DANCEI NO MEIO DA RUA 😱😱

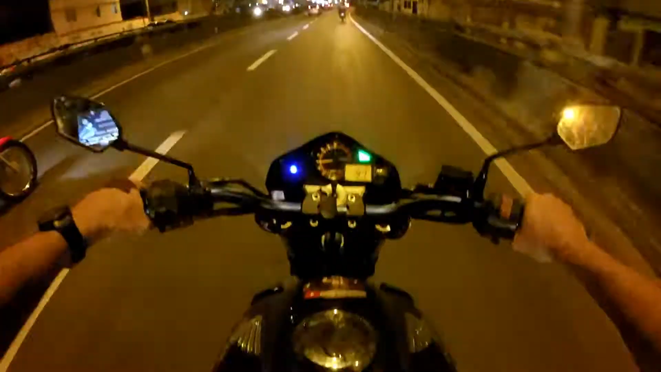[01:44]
Essa daqui é a cidade de Vila Velha, que estamos chegando agora Fica situada aqui no estado do Espírito Santo E vamos baixar a velocidade aqui, senão vai tomar um pedalo robinho, mano! Fica esperto! Vamos trazer a moto, senão ela vai e a gente fica!
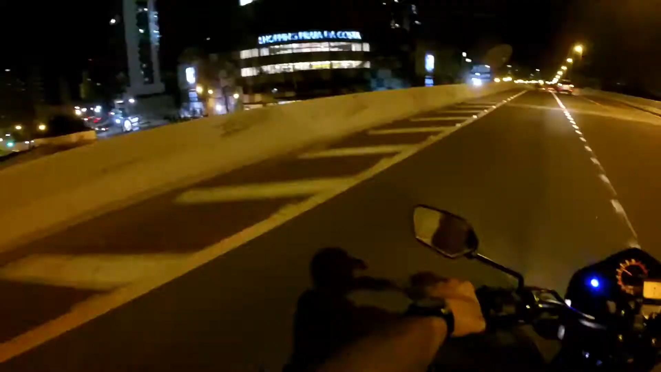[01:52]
Esse daqui é o Shop Praia da Costa Como vocês podem ver, situado aqui em Vila Velha, né? Mostrar pra vocês, é um shopping bem legal Gosto muito desse shopping Aí tem a Ceia, Riachuelo, Renner E é isso aí! Espero que vocês estejam gostando desse vídeo Preparei especialmente pra vocês com muito carinho, entendeu? E aí, se você puder deixar aquele joinha maroto no vídeo Já fica agradecido Se você puder se inscrever no canal, também tamo junto Eu vou estar sempre mostrando algum conteúdo legal aqui pra vocês aqui, né?
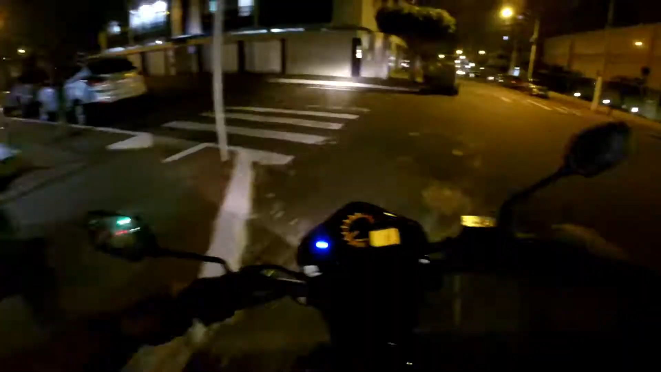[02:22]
Diferenciado E aí, tio! Boa noite! Passando aqui agora em Itapuã É um bairro aqui, muito bonito Gosto muito de Itapuã Galera aqui, sempre animada Comendo, tomando açaí aí, ó Moto filmador, já passo pegando todo mundo daquele jeito Fica esperto, hein? Fica esperto que você pode aparecer no YouTube, mano Caramba, tem até som aqui, hein?